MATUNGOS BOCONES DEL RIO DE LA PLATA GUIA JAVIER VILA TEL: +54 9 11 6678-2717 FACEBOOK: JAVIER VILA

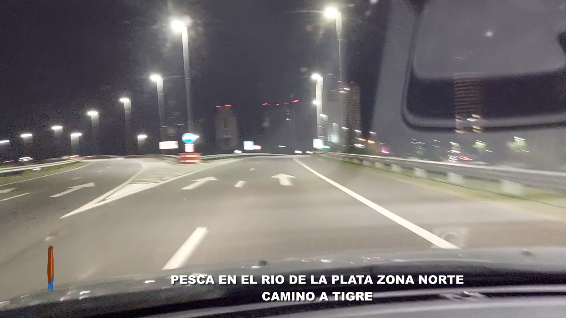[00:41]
y primero vamos a comprar las mejores mojarras de la zona en Morenera Alfredo. Acá bajamos de la autopista y ya vamos a estar llegando
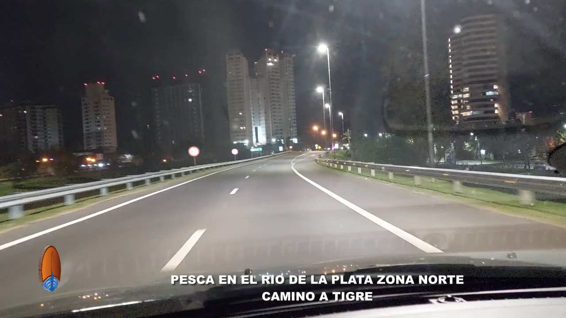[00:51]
a conseguir las mejores mojarras acá en Tigre, ¿eh?